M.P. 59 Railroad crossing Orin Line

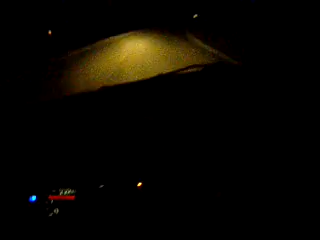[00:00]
Okay, we are heading up to the milepost 59 crossing. It's along the Oar line that runs from Gillette to Oar and Junction in Wyoming. The Logan Helpers are going to be coming. And here we are at the crossing.